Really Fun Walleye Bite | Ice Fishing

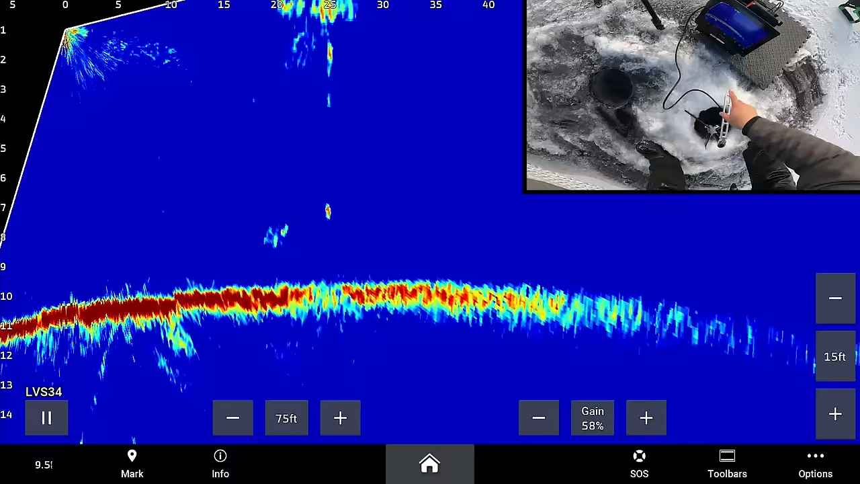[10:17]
There's actually a fish going to my live minnow right now. I just turned to look.
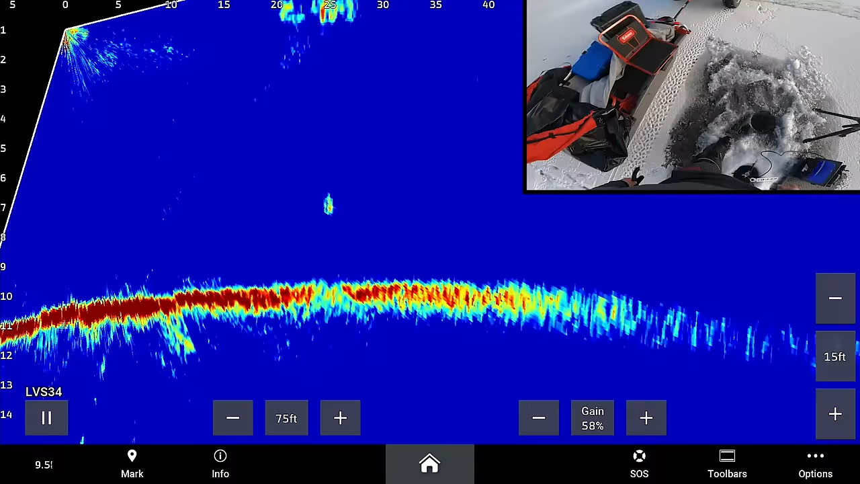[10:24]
It's gonna pop. Yep. Wow, I just got it reset up. Haven't even jigged yet.
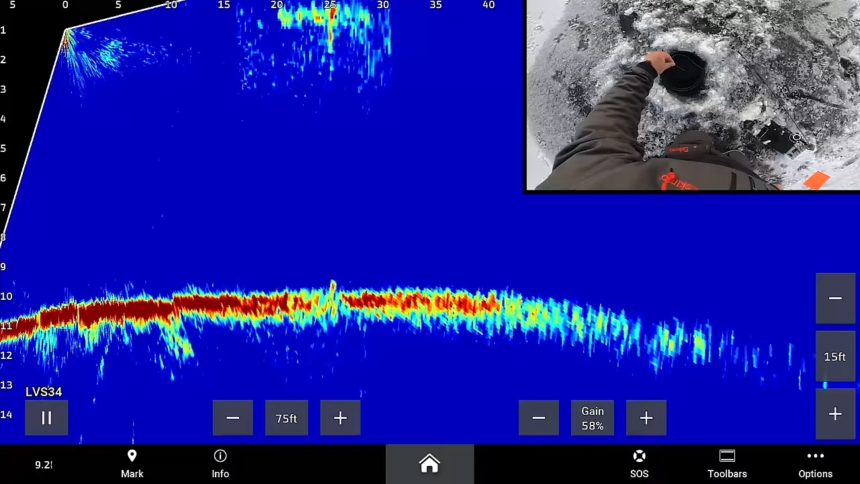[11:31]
Oh geez, I just got this drop back down again and a fish is on it already.
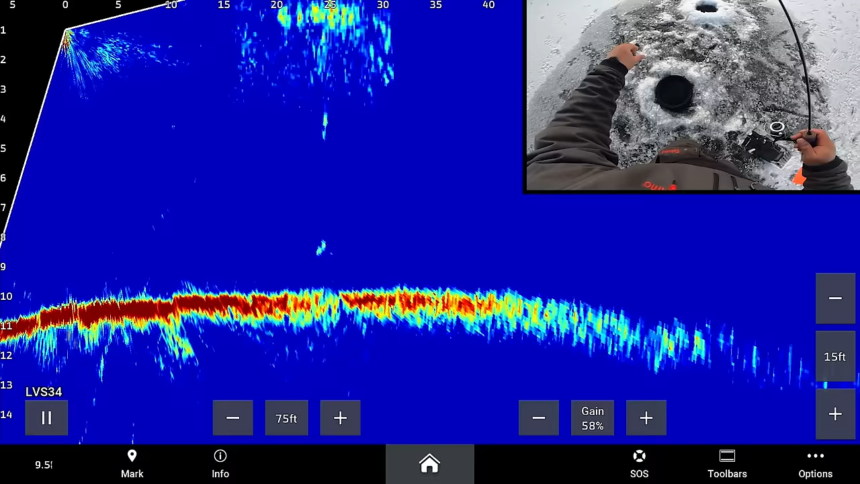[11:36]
That is amazing. And this time it's a walleye.
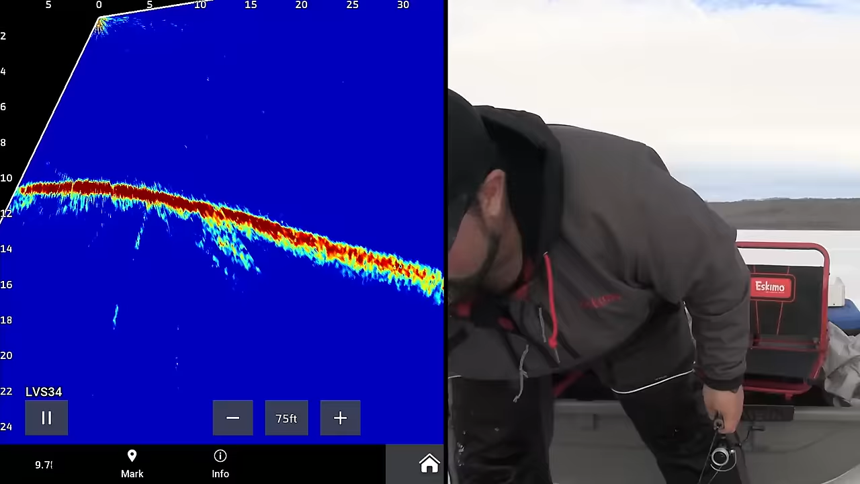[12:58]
Ooh, what's that? Ooh. Fish just dropped right to my spoon down on the bottom. Didn't see my spoon because I got it angled kind of funny, but saw the fish.
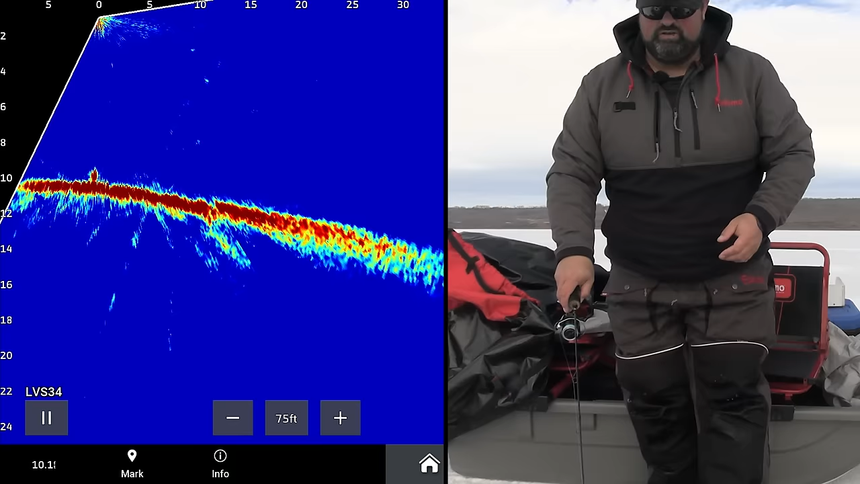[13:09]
Oh, it just went at it again. Come on. It's not very big, but so it wasn't the, it's good to know.
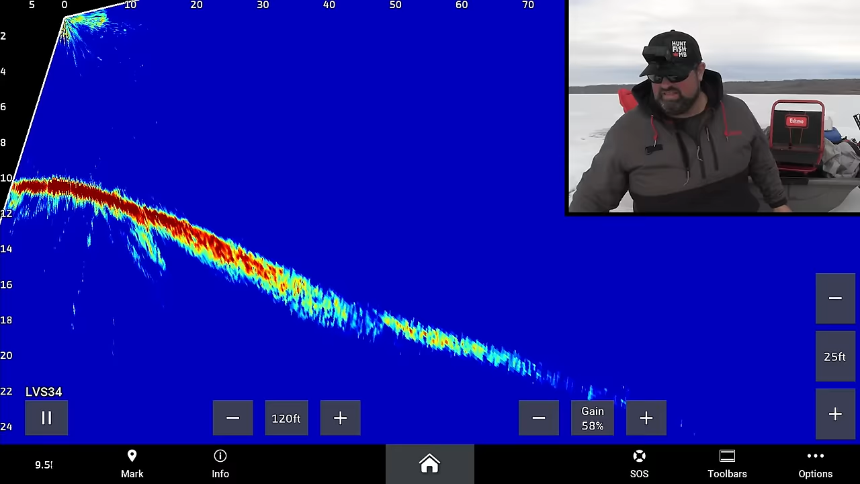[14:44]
And right there in that plateau is where I set up, that live minnow.
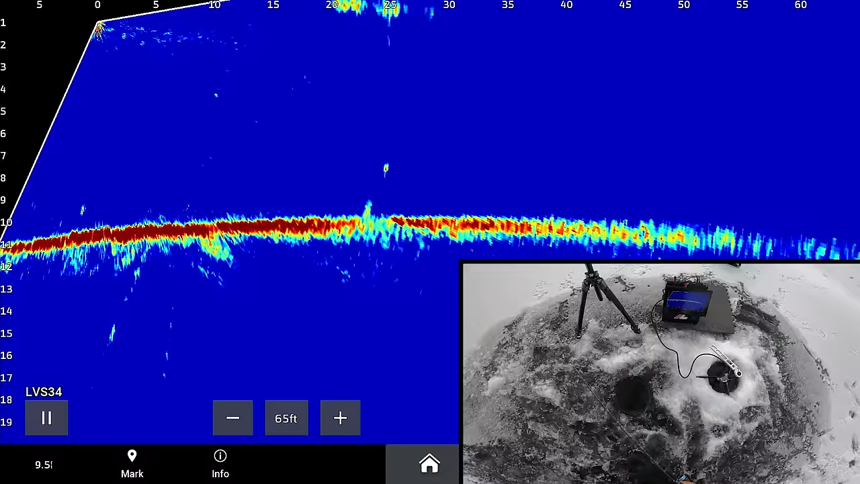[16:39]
Fish going up to my live minnow. Going up, going up. Come on, go up and grab it.
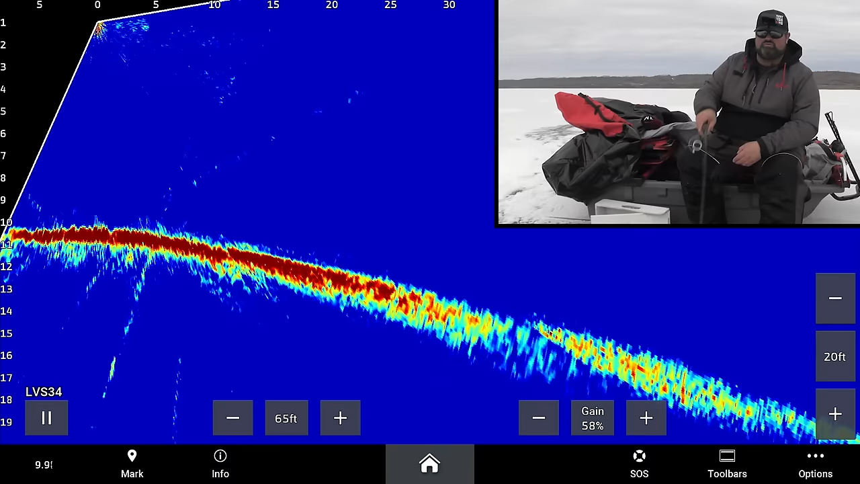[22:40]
It shot up off the bottom and ate it. Oh, Clayton, you donkey.
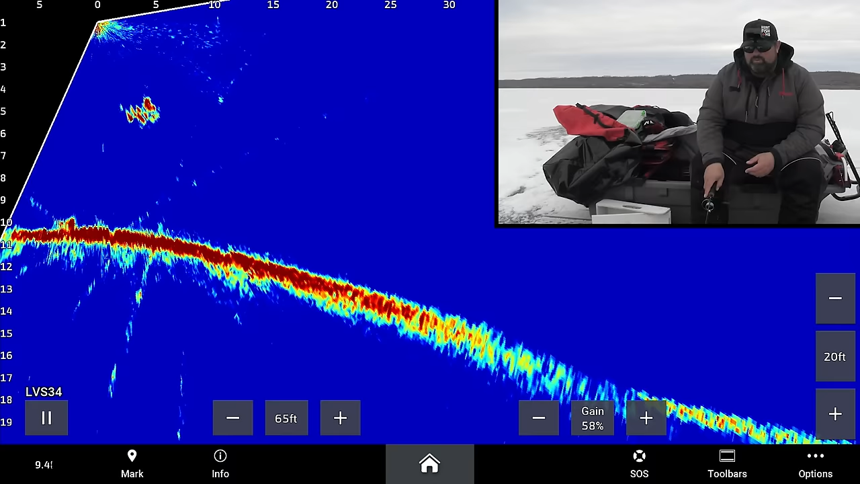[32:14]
Oh, geez, the fish just shot straight up. It's another one of those fish you probably have to try to not catch. Oh. He might give me another chance. Like I said, you have to try pretty hard to not catch a fish like that. Oh, boy. Well, a couple fish on the scissor kick anyway. I'll show this guy off here and try to catch this other fish.
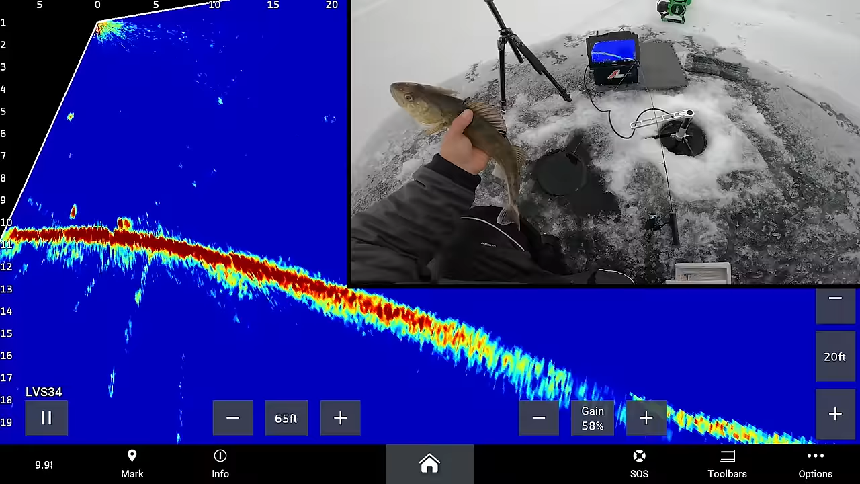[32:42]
even though we're starting to, no, we're going to throw him back because there's another fish coming right here. Yeah, come on. Yeah.
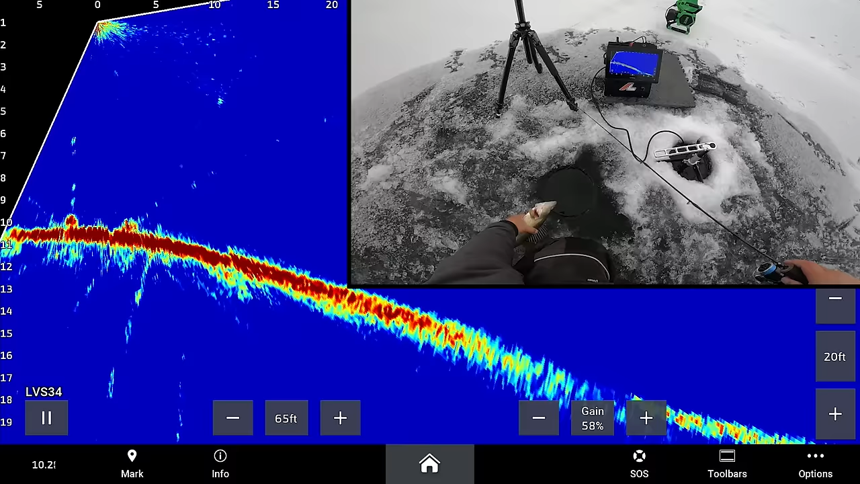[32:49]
As soon as I catch him, we're going to release that one. Perfect. Okay. I thought about maybe keeping that one, but we're still going to kind of hang out for one that maybe gets hooked a little bit poorly yet. Scissor kick is kicking.